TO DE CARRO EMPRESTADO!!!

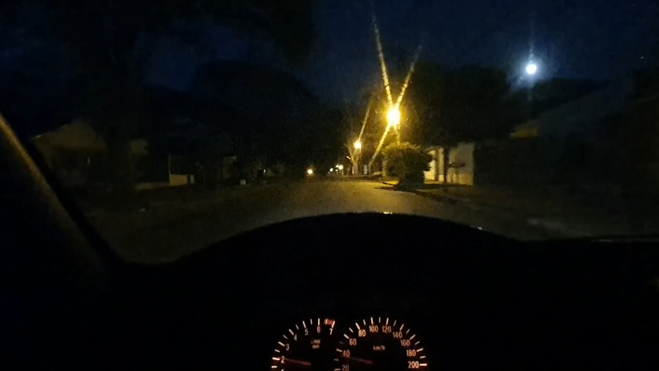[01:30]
Uma F350, alguma coisa desse tipo aí. F1050, hein?
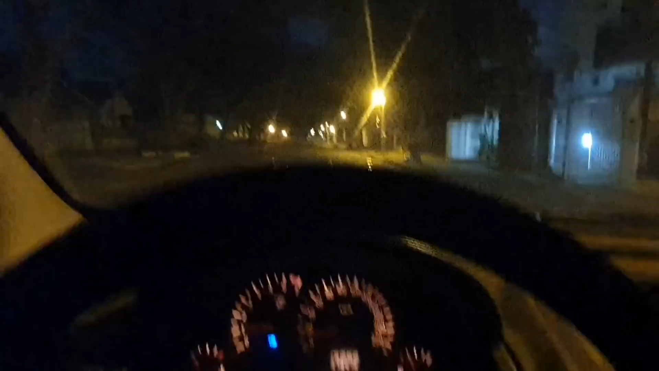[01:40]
Vamos bacer ela ali que ela já tá chegando no vermelho. Essa aqui bebe, hein? Gasta bem. Rapaz, isso aqui é um vídeo muito. Pessoal, passando aí pra lembrar dos nossos parceiros, a Save, tá?